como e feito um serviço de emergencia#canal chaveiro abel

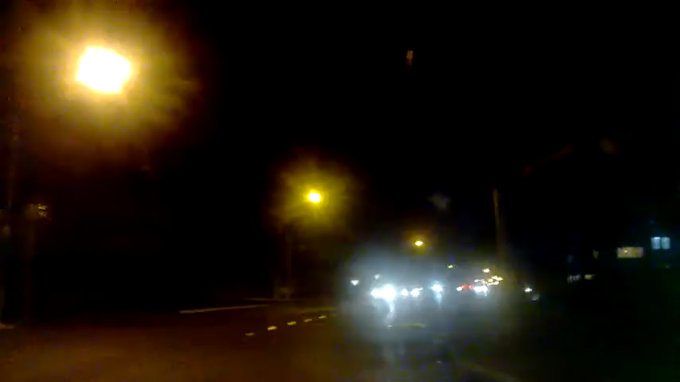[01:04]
a adrenalina deveria abrir um carro aí, agora, já, umas 10 e pouco da noite aí, fazendo a Rio Grande, Paraná, curte, compartilha, se você gostou, boa noite, pessoal, Deus abençoe.